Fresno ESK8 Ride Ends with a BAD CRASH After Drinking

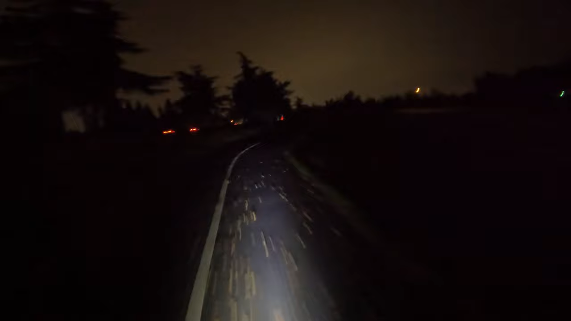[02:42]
We got the SL300 tread lights on here, and you can see on certain parts, but when you're going through a dip and all that stuff, you can't really see. But we're catching up. I'm probably doing about 22-ish. Woo. Woohoo! All right, that was sketch. Oh my God. I made it.
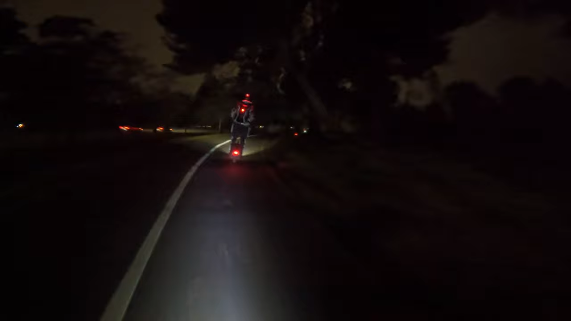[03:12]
Lead the way with that light.
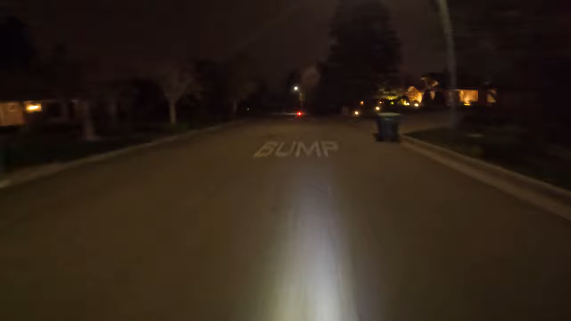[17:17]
There's a dip right there. Shit.